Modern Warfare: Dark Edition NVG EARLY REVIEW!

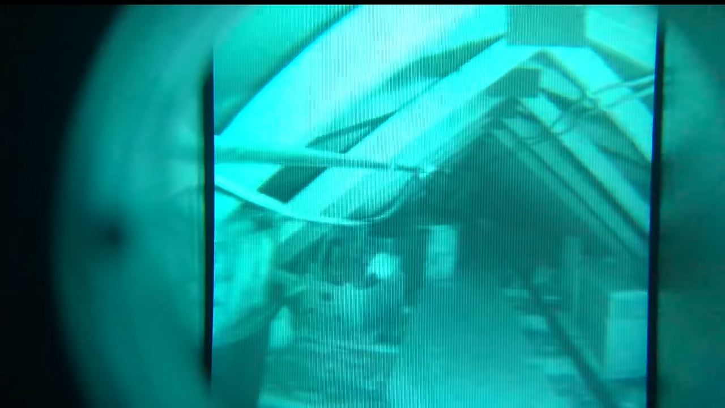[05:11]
I just want to reiterate to everyone that's watching this video it is extremely difficult to record this but what you're looking at right now is the sight picture that you get when wearing it. It looks like a square but when both of your eyes are on both of the lenses you will still see this this square this portrait image. So there's a couple different modes that you can select from. This first mode is what is just automatically given and this is like a green night vision like you would normally see in the modern warfare series. Then you can switch it to this black and white night vision.
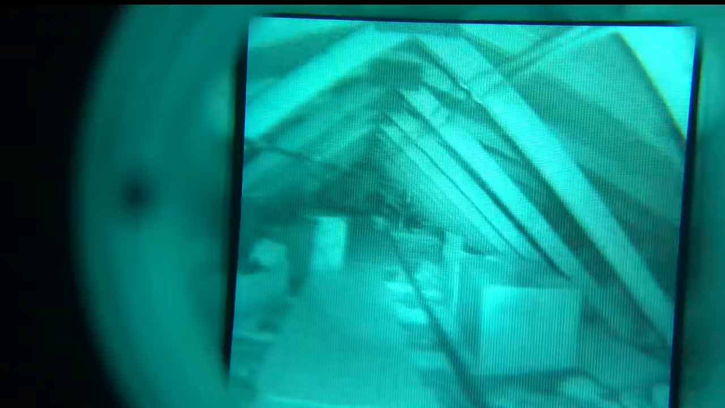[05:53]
However I've noticed the green gives more definition and you can actually see a little bit farther with it but you can switch this on the fly to whatever you want. Now what we're going to do is turn on the extended IR lasers or the extended IR lights which give a spotlight effect to the area you're looking and it actually works. I mean it works a little bit better in this mode I think. Obviously you can see a difference here. Nothing's lit up down there and then when I turn the light on you can actually see everything that's wrong with my house and all the asbestos up here I'm sure. After you click it off you can just turn it off or you know continue using them. So this is what it looks like.
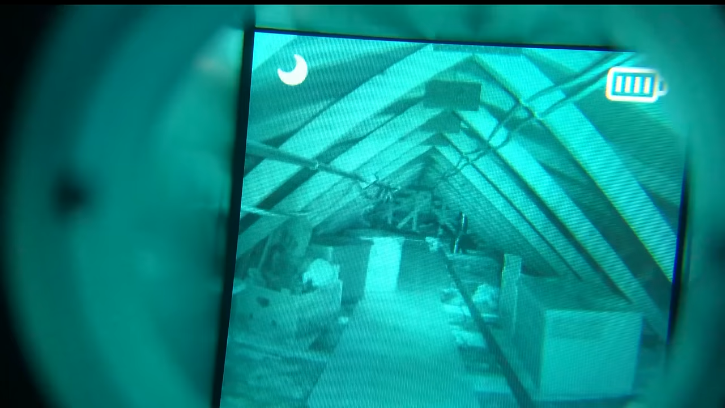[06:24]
It's not bad and it actually works at a distance. I would say that that light down there is shining probably like 50 feet. That's pretty far back. But yeah it's got definition and when you're looking at it with your own eyes it looks much better than when I'm putting a camera up against it.